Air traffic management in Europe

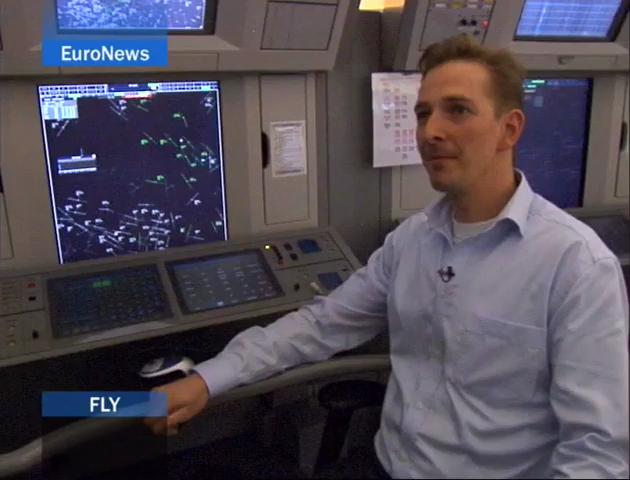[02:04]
which automatically positions the plane at a certain altitude before being passed on to Maastricht.
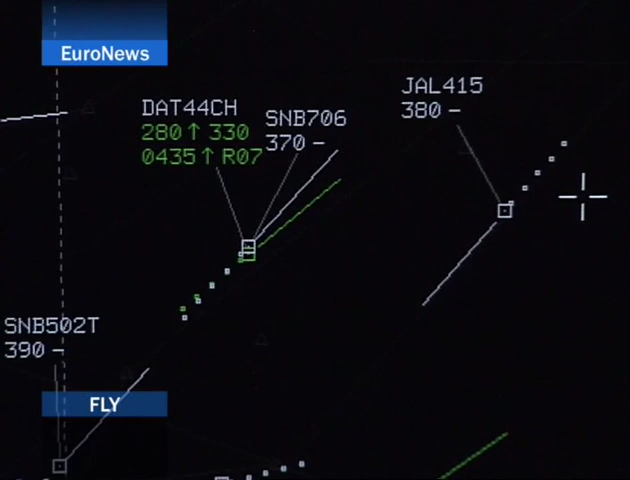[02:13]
Maastricht then takes over the flight in the sector over the Netherlands, where it reaches cruising altitude. After Maastricht, over the North Sea coast, near the German and Danish border, it's taken over by the Danish control centre.